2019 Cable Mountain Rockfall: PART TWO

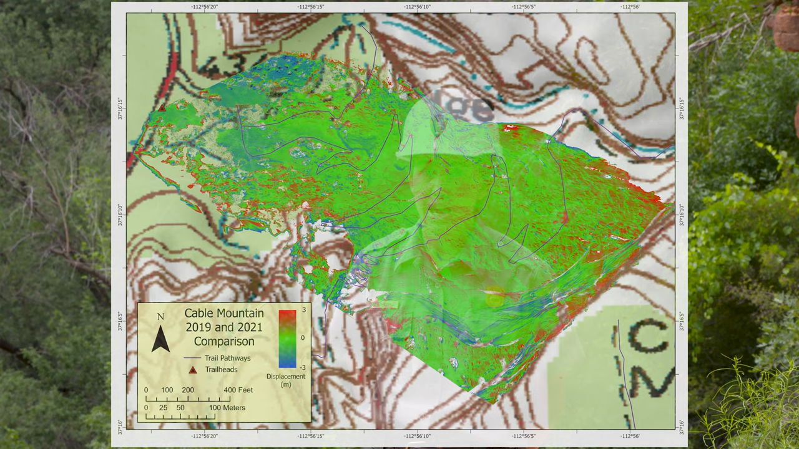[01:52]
We're mapping out the rock fall and looking at how the debris is moving down the slope and also looking at the frequency and size of smaller rock falls. This trail was closed due to an earlier rock fall.